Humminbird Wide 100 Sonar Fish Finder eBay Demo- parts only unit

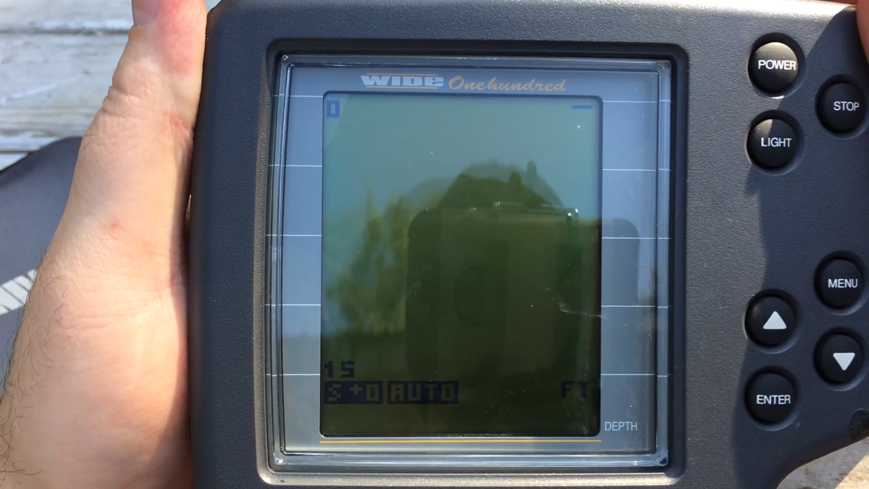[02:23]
and then it comes up with this auto setting sensitivity plus
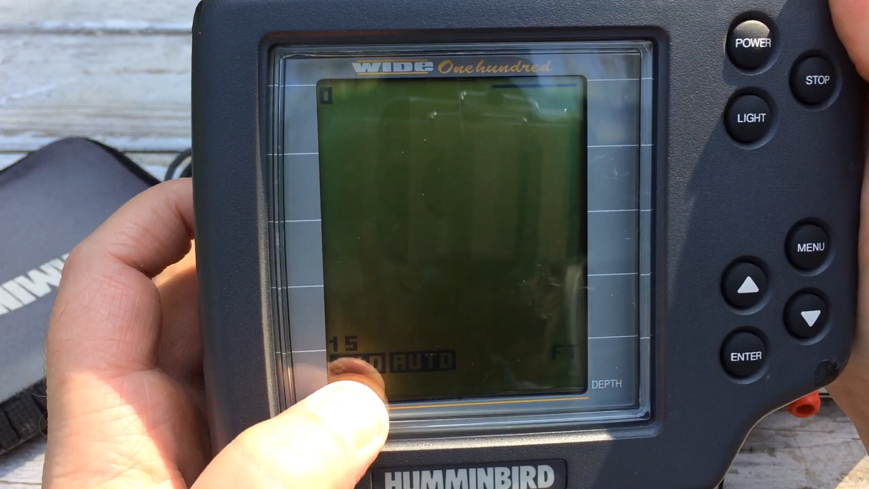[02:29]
zero and then it scans across the top here so the LCD is in good shape the buttons don't work though that's the problem I've seen like when I hit menu nothing happens when I hit enter it comes up with this sensitivity thing when
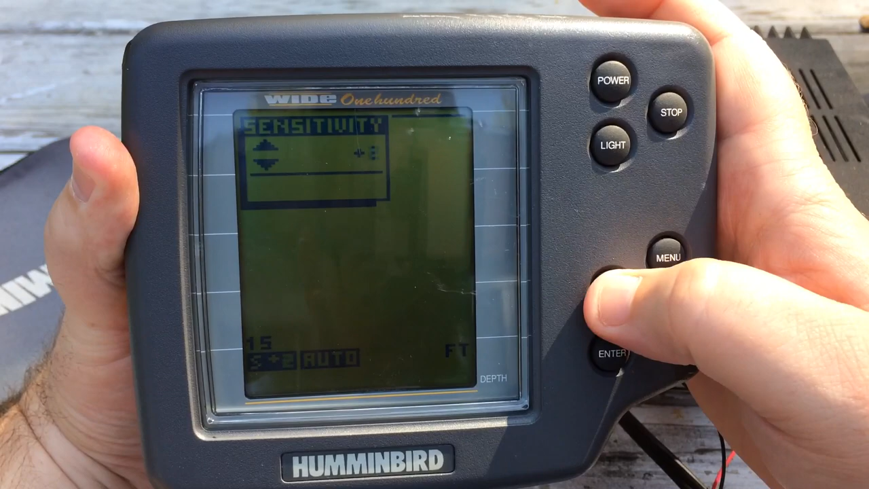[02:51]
I hit this I can dial sensitivity up I can't dial it back down there with this button okay so not sure what's going on with that don't
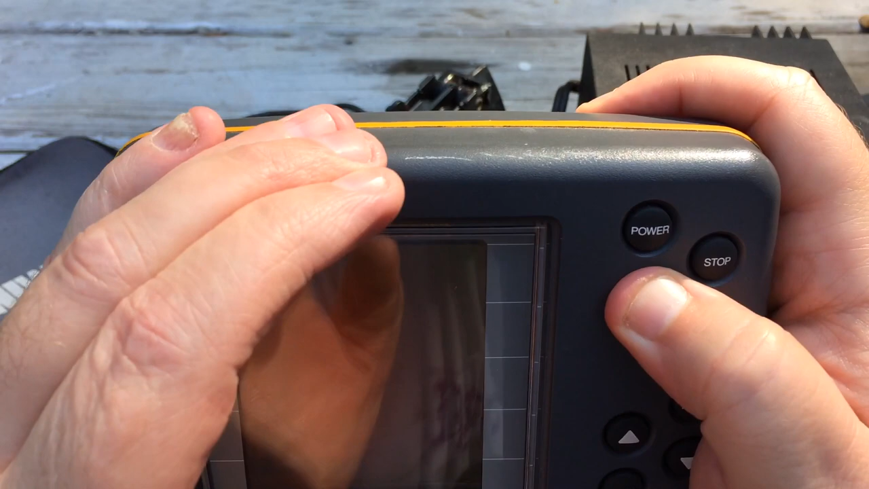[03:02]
think the backlight button works stop button doesn't appear to do anything either so the only buttons that really work that have any any function at all power button up button brings up sensitivity
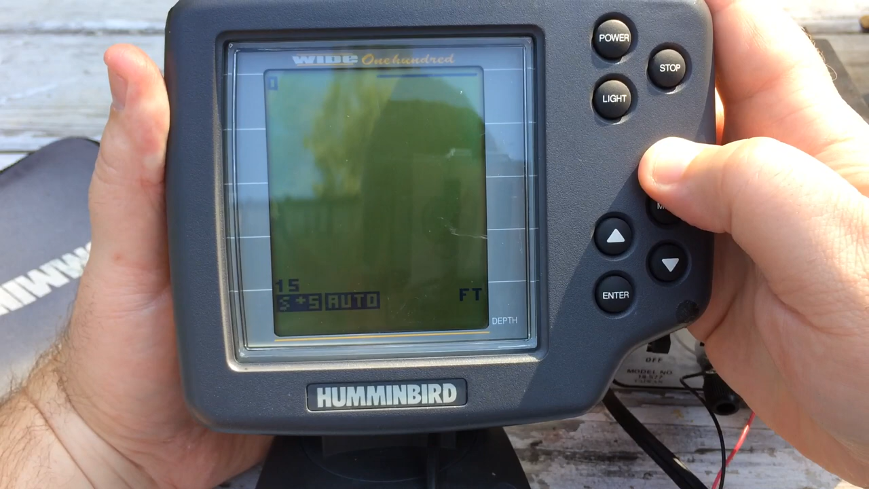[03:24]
and enter brings up sensitivity also so LCD good condition I don't see like dead pixels or anything like that on the LCD whenever I power it up and it puts a little
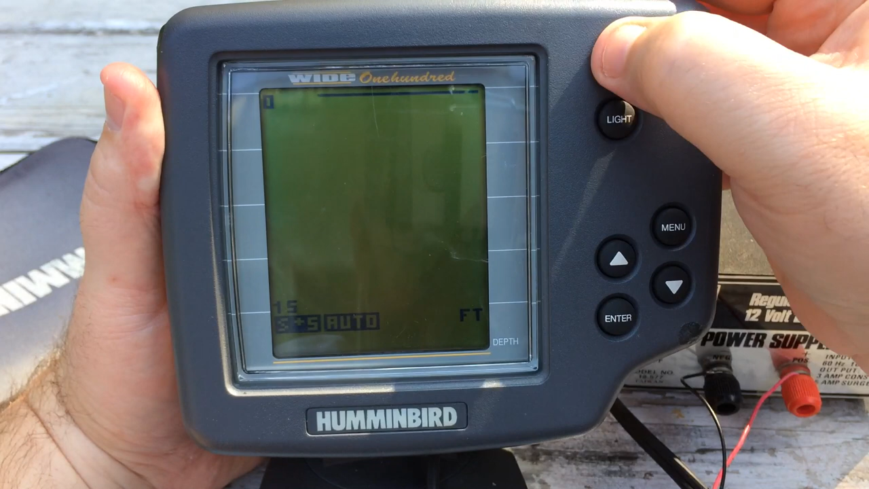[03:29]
puts this image I don't see anything
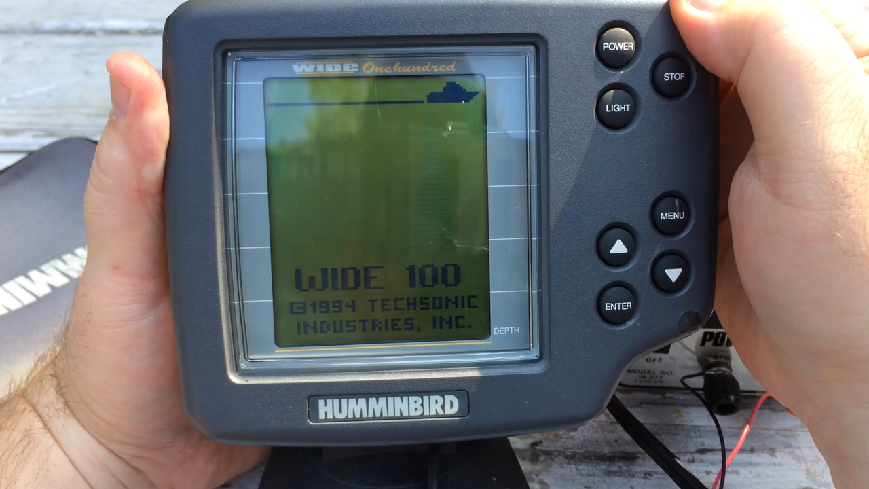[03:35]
wrong with LCD it's pretty clear easy to read so sold as is guys that's all I know about it thanks for watching bye bye